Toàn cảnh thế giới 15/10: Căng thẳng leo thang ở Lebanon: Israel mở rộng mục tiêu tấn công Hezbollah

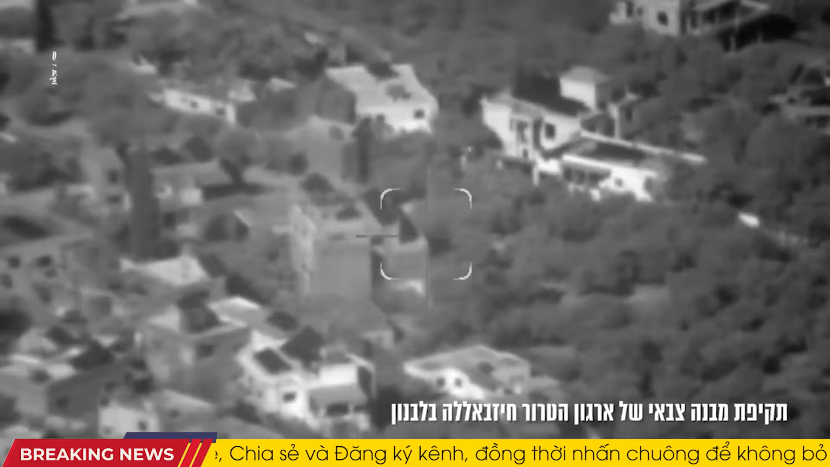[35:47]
IDF khẳng định, Naim chịu trách nhiệm trực tiếp về các vụ phóng hỏa tiện chống tăng
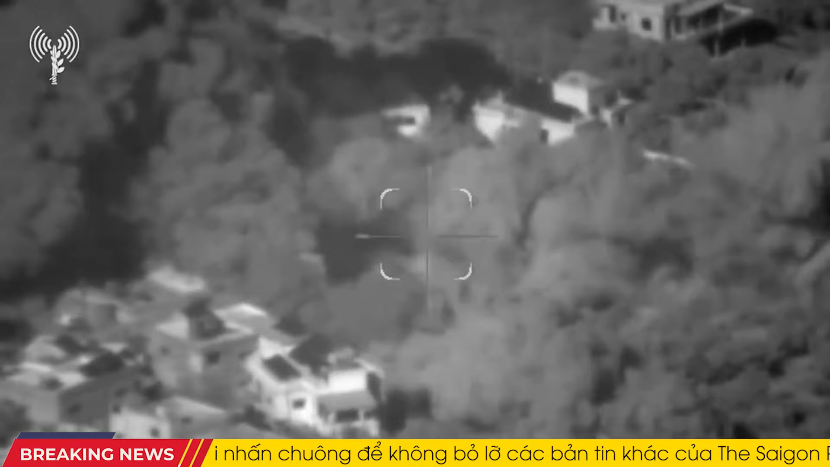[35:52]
vào lãnh thổ Israel gây ra mối đe dọa đáng kể đối với an ninh biên giới của quốc gia Do Thái.
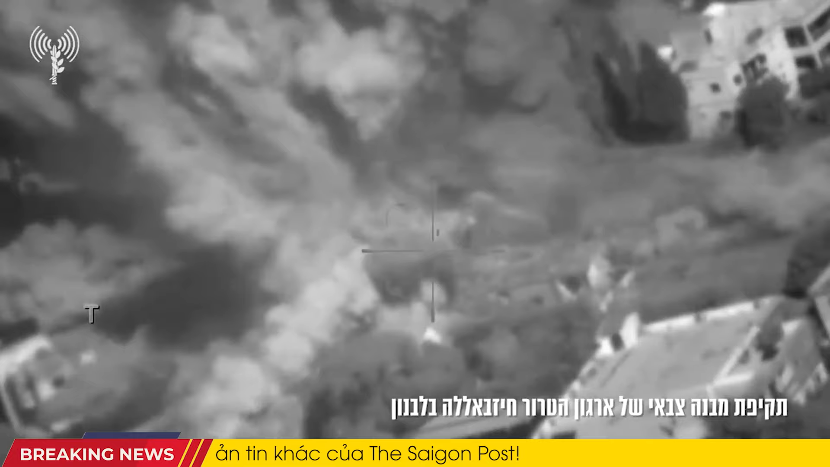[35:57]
Để chứng minh cho tuyên bố của mình, IDF đã cung bố đoạn video ghi lại cuộc tấn công nhắm vào Naim.
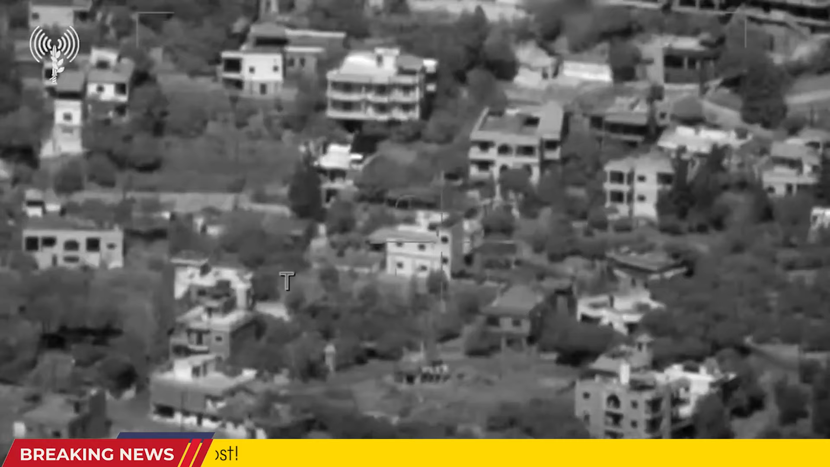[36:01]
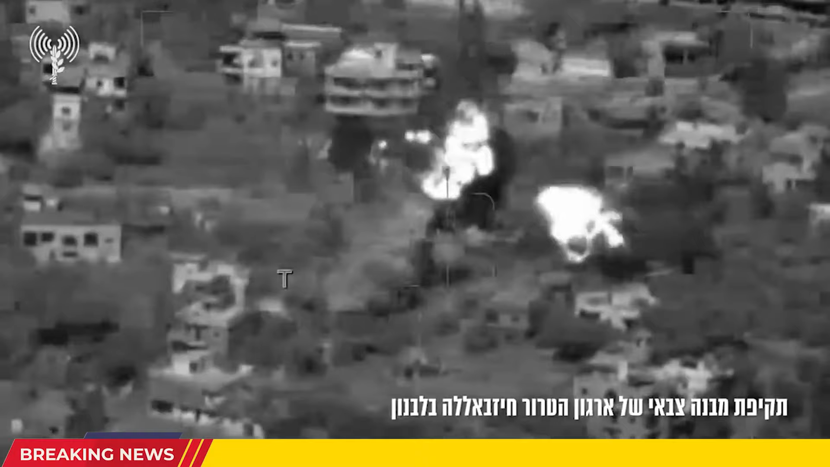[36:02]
Việc công khai hóa bằng chứng này không chỉ nhằm xác nhận thành công của chiến dịch mà còn thể hiện quyết tâm của Israel trong việc loại bỏ các mối đe dọa từ Hezbollah. Trong một diễn biến liên quan, Israel được cho là đã mở rộng phạm vi hoạt động quân sự của mình tới khu vực Aito ở phía bắc Liên bang. Đây là lần đầu tiên khu vực này vốn có đa số dân
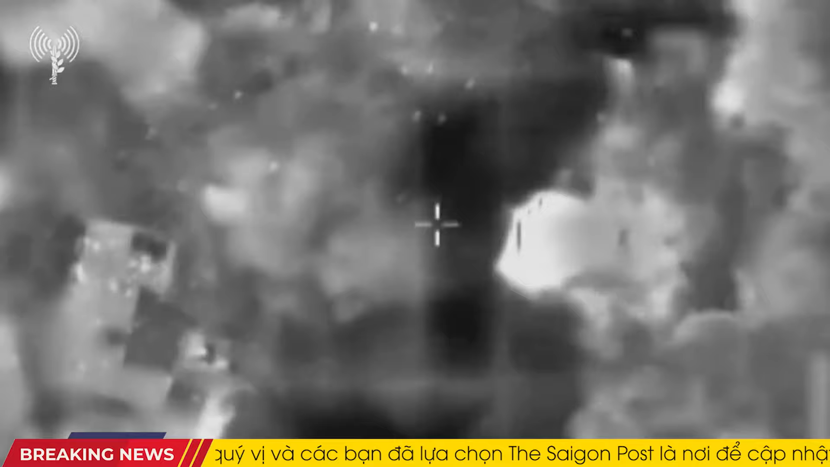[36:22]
cư theo đạo Thiên Chúa bị nhắm mục tiêu kể từ khi cuộc xung đột bắt đầu cách đây một năm.
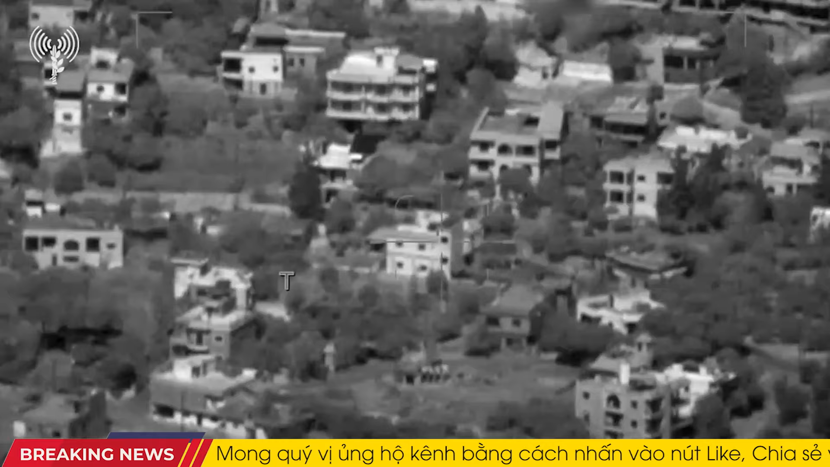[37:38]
các cuộc tấn công này đã khiến hàng chục tay súng Hezbollah thiệt mạng trong các cuộc giao tranh trực tiếp và không kích. Khung quân Israel IAF đóng vai trò chủ chốt trong chiến dịch này, thực hiện tổng cộng 200 cuộc không kích trong vòng 24 giờ qua.
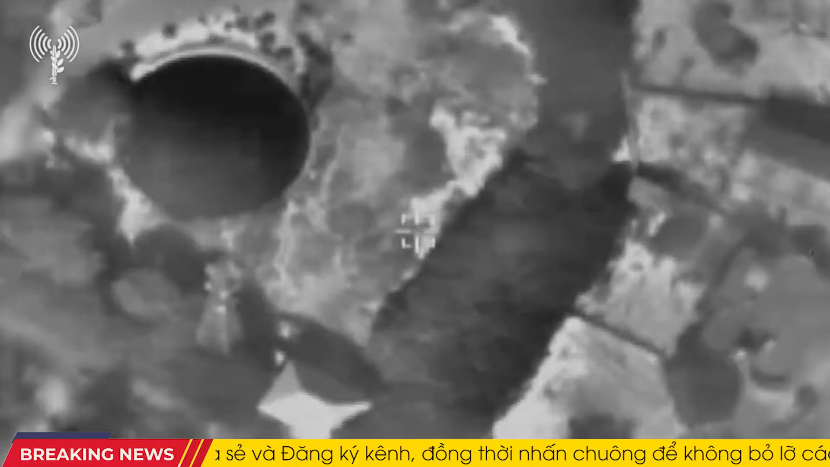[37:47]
Các mục tiêu bị tấn công bao gồm các bể phóng rocket,
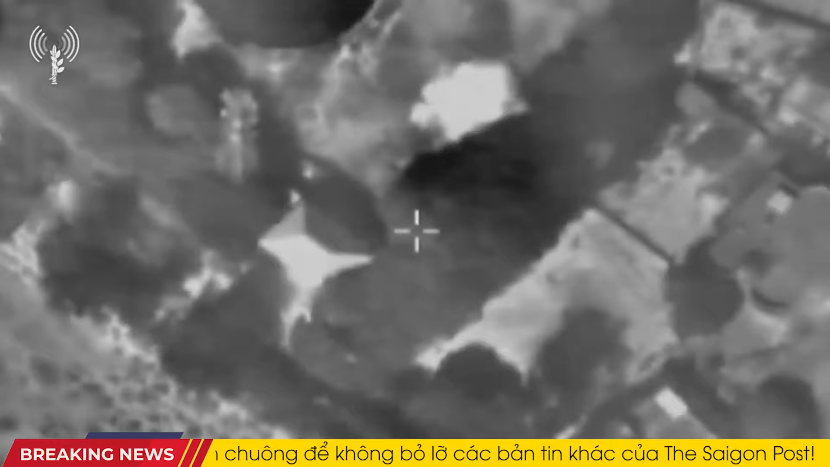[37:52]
vị trí hỏa tiễn chống tăng, các tiền đồn quân sự và kho vũ khí của đối phương. Điều này cho thấy chiến lược của Israel nhằm làm suy yếu khả năng tác chiến và hậu cần của các lực lượng đối địch.